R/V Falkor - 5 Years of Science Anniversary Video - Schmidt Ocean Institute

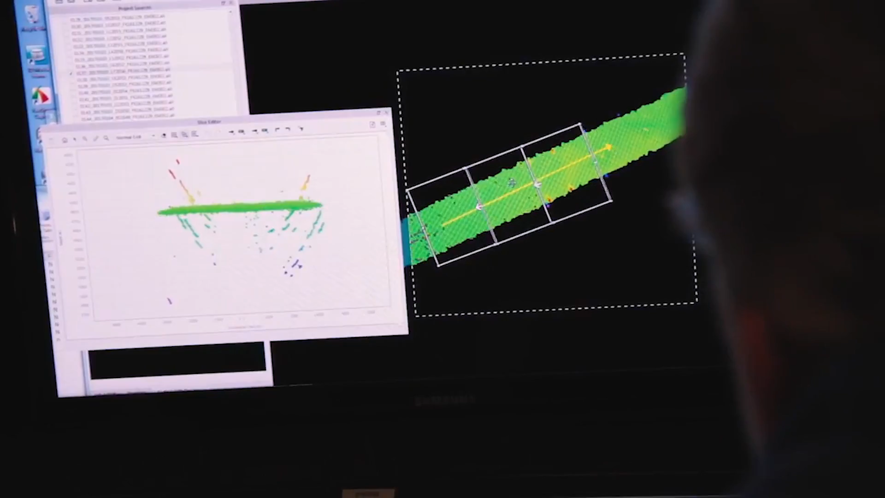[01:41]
Now almost every project requests the use of that system.
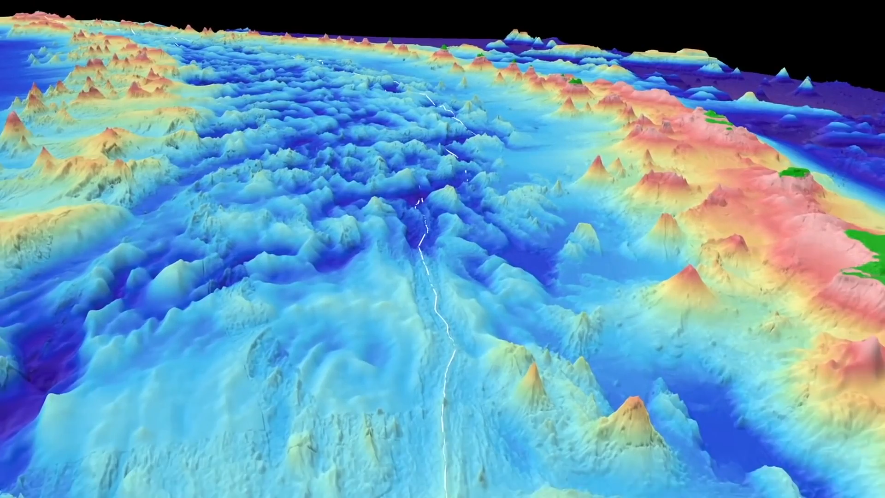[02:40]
and has mapped more than 550,000 square miles of the ocean floor.
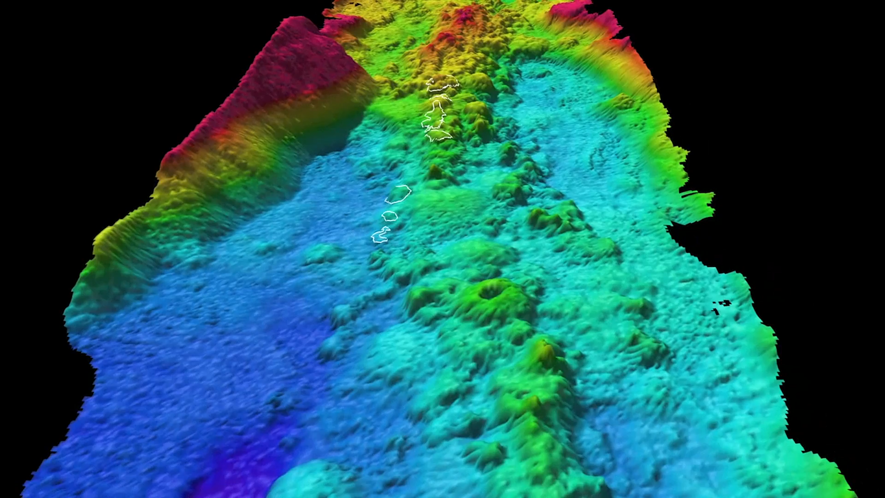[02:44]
These maps led to the discovery of new underwater features such as Falkor seamount,